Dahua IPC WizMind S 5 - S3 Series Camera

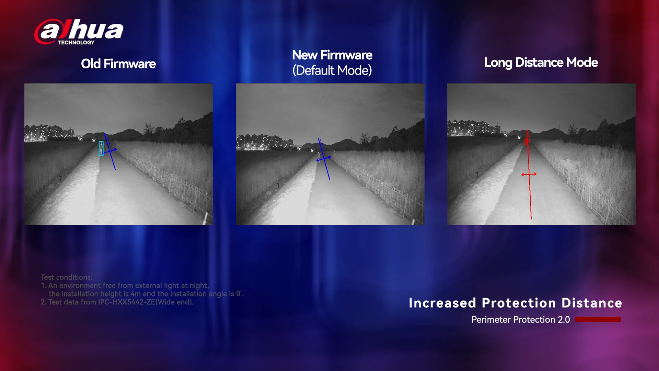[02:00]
Please note that this mode is only accessible when AccuPic is turned off. Overall, the IPC WisMind S5S3 series delivers advanced AccuPic search capabilities,